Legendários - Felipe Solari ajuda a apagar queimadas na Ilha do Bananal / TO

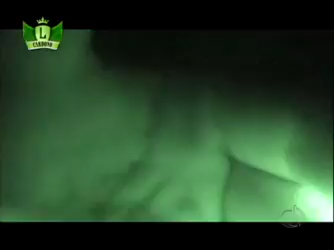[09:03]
Agora eu quero descobrir como é que eles vão combater esse fogo de noite. Estamos caminhando agora mata dentro, mas a mata é muito fechada.
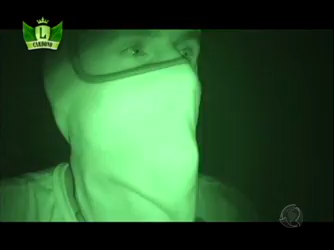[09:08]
Então ali na frente estão os brigadistas com um facão e eles estão abrindo o caminho,
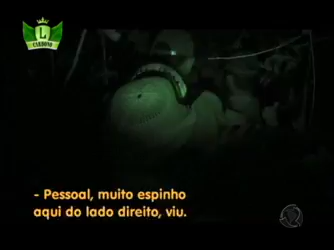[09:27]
Do olho aqui, velho, tem espinho. Os espinhos têm sido os meus maiores inimigos aqui na nossa caminhada.
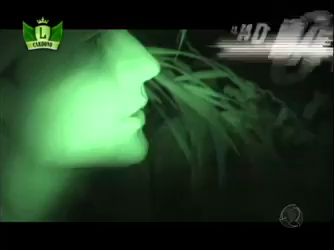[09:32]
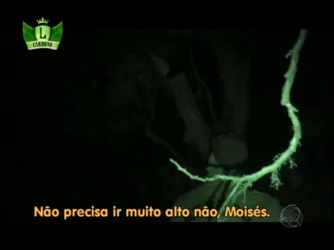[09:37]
Precisa ir muito alto não, Moisés, só no visual mais ou menos aí. Nenhum claro à vista. Nada, Marivaldo.
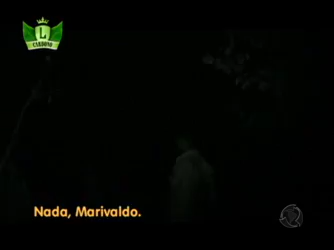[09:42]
Nada. A moto secou? Oi, secou. É, agora vamos molhar de novo.
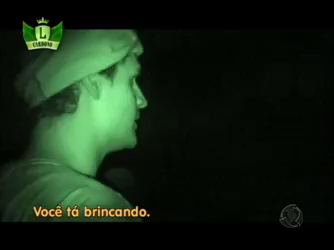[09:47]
Você tá brincando? Pô, eu não molhei na vinda. Você tá sapé? Vamos. Oxi. Nada de entrar nos rios.
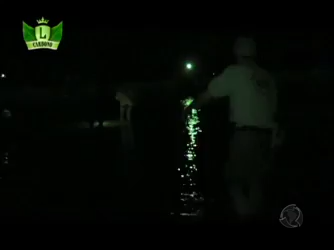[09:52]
Tem jacaré aí fluviando em cima da água.
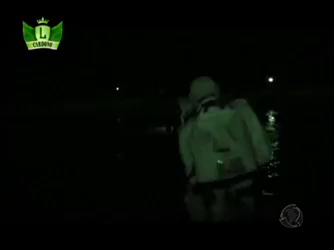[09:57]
Tinha chulé, aumentou a parada. Todo mundo meio aqui na beira de aqui? Não, só tô...
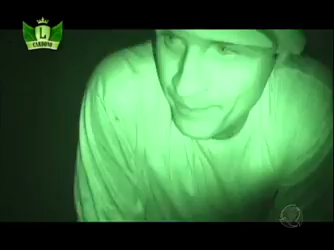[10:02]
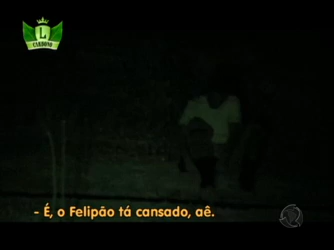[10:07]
Revendo, Arthur, pode que o Filipão tá cansado. Tá cansado, né? Tá, cansa.
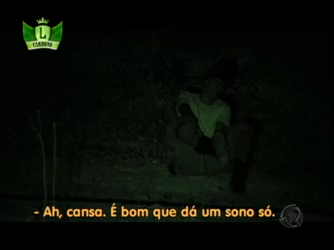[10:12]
Vai bom que dá um som só. Olha, só. Não é uma meia, é uma tripa que ele tirou do pé.
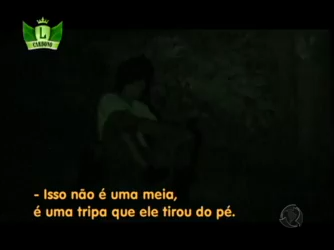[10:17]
Aqui, cara, tá resumido qual é que é da galera aqui, sabe?